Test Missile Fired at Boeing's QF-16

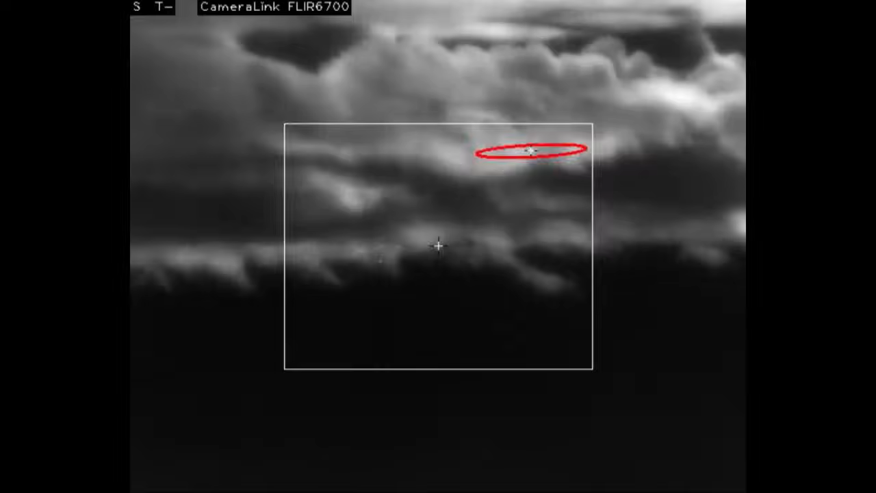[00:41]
Flying over White Sands missile range, the QF-16 target is identified.
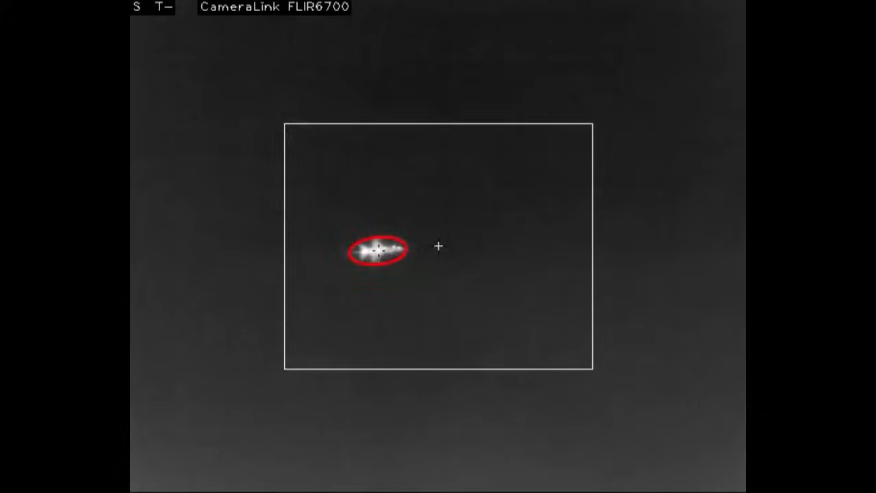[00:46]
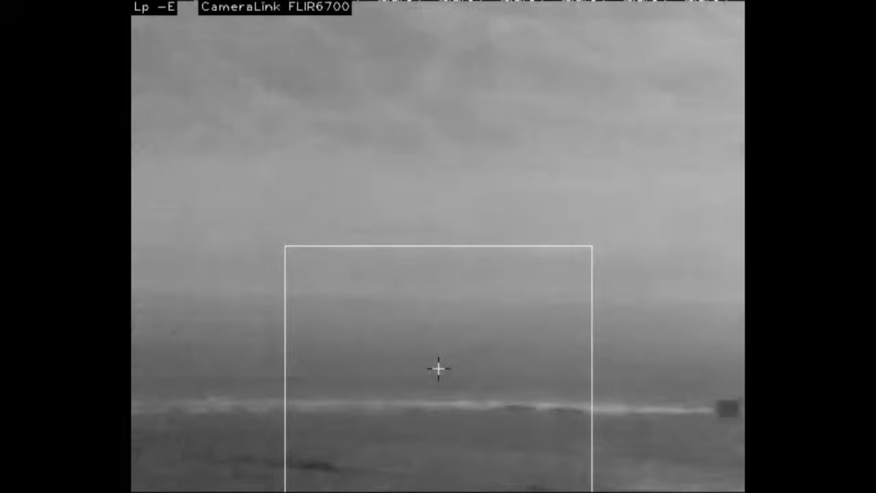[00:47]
A ground-to-air missile is fired at the jet, coming within a few hundred feet of the target.